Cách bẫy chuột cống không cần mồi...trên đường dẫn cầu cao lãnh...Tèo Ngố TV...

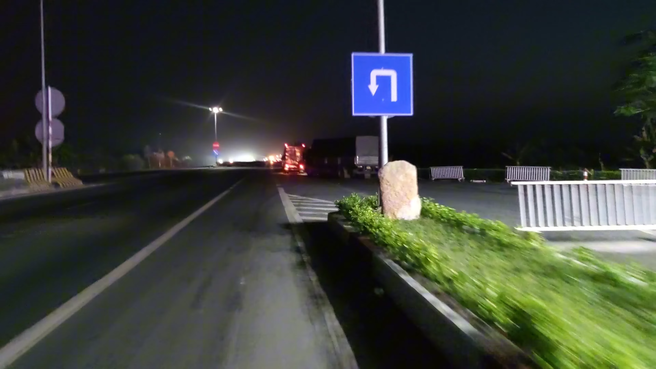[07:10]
Coi những cái bãi chuột Cống Nhùm của tàu cái, có lụm được mấy em Cống Nhùm đen đen không?
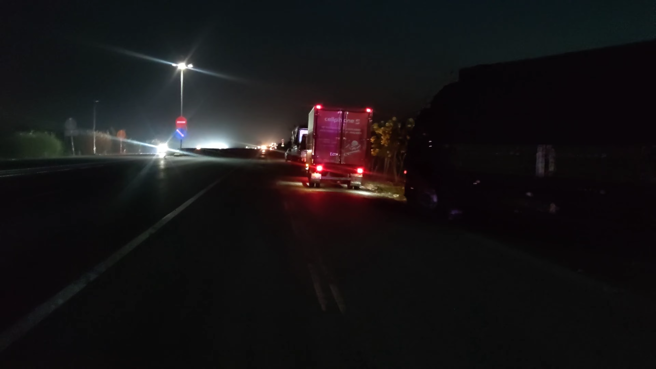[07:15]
Những cái bãi của tàu nằm ở đằng đây nha mọi người. Trời giấc này cũng gần rạng sáng rồi.
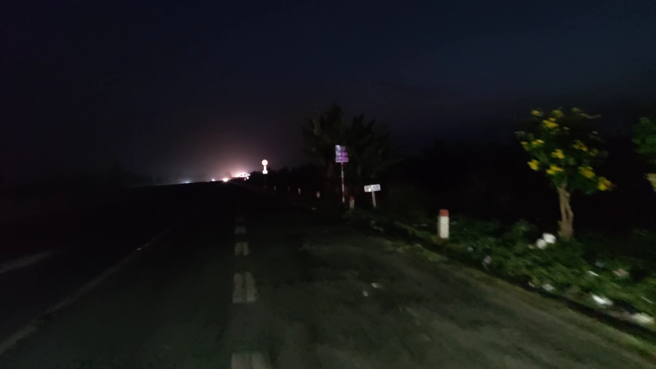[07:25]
Để hồi nữa tao lấy cái đèn ra tao quay mà được.